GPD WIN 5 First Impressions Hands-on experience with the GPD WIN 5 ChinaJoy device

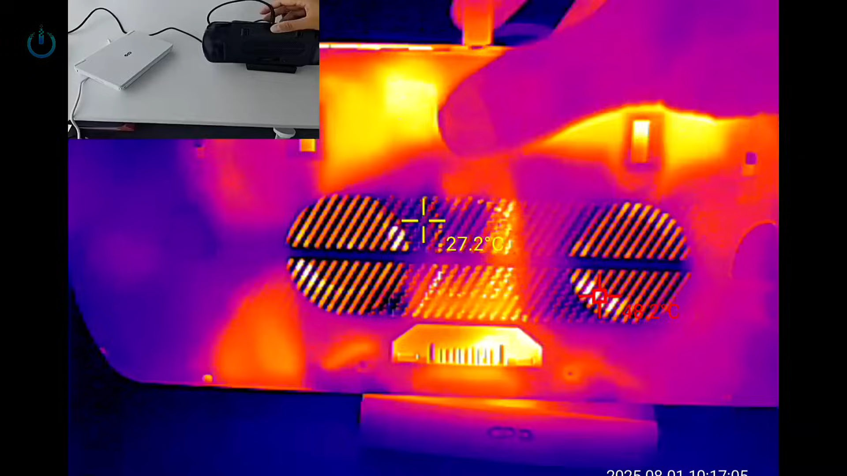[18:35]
On screen: spot 27.2°C
We can pick it up.
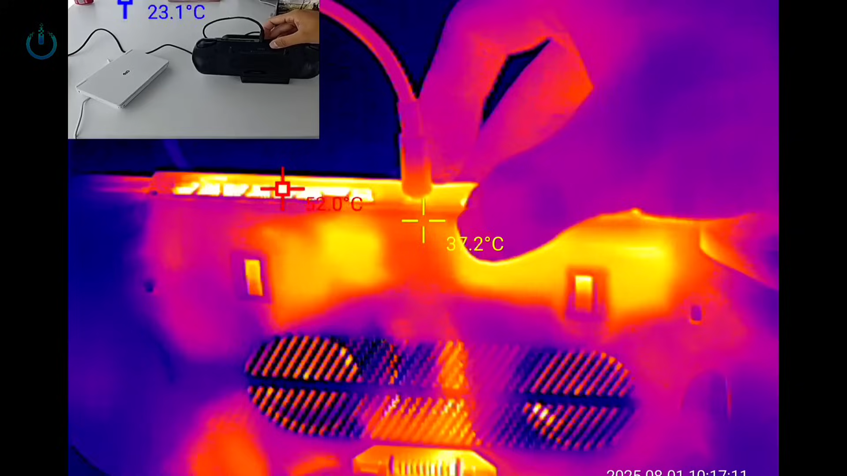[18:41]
On screen: spot 37.2°C
The DC power supply should have a rather high tolerance, as it shows no indication whatsoever of heating up. We can lift it to examine it.
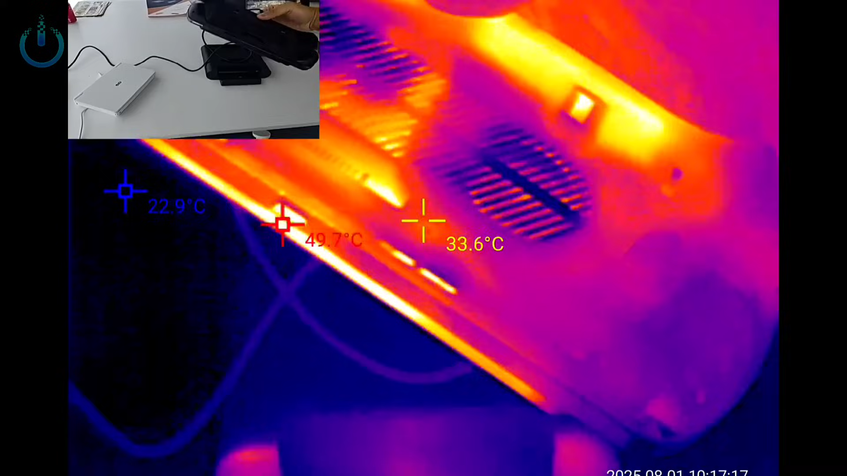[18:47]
On screen: spot 33.6°C
Let's inspect the bottom. At the bottom, we can likewise observe that the internal FJ interface is the source of the temperature.